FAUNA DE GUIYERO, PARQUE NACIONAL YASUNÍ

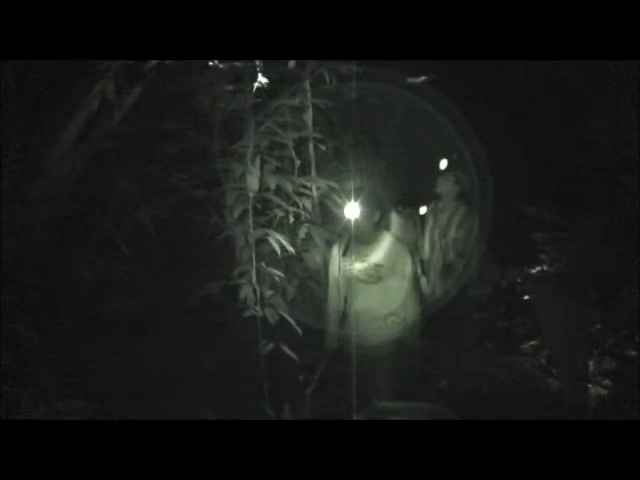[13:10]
Marcar transectos, recorrer largos senderos, buscar por las enramadas y entre la hojarasca,
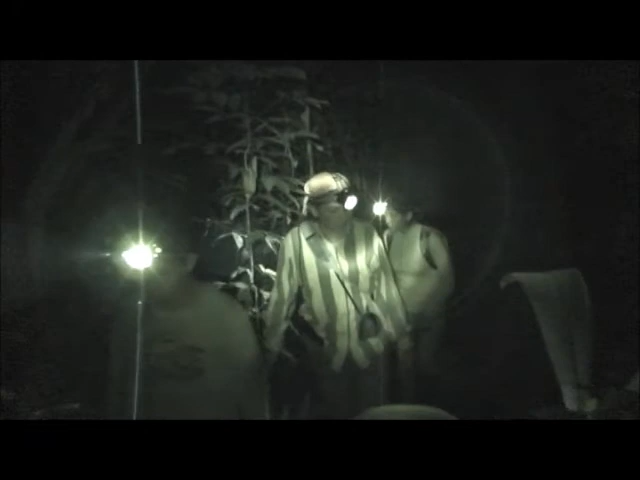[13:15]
es la forma más adecuada para poder encontrar los anfibios,